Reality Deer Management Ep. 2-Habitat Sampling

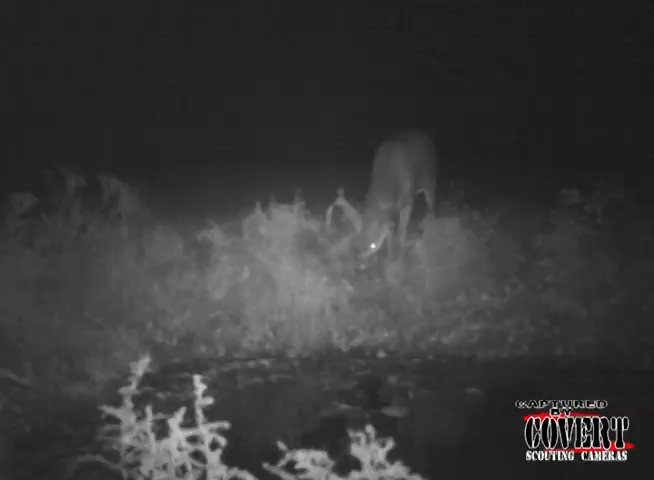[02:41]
sitting there watching the video off the deer camera or sitting in a tree stand watching the deer drink out of it I always wondered you know why are